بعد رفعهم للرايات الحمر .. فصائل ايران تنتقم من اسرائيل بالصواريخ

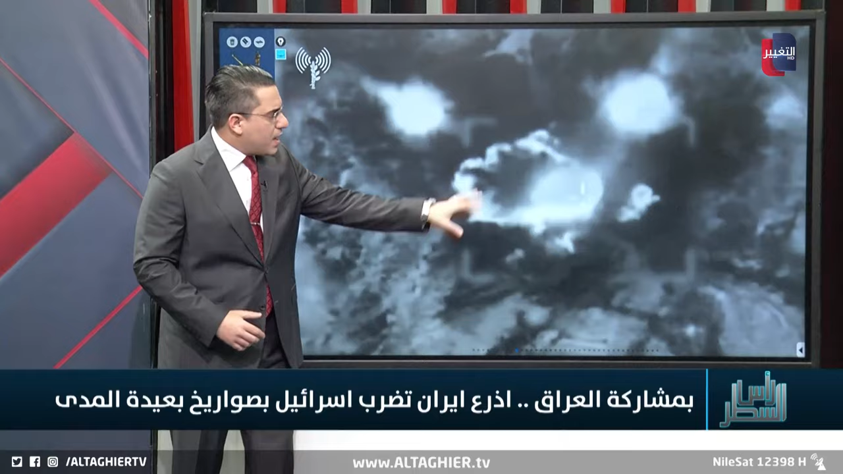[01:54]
هذه الضربات أيضا لقطات من الأرض لهذه الاتجارات تلاحظ نحن أمام فعلا صواريخ هي التي تضرب منصات صاروخية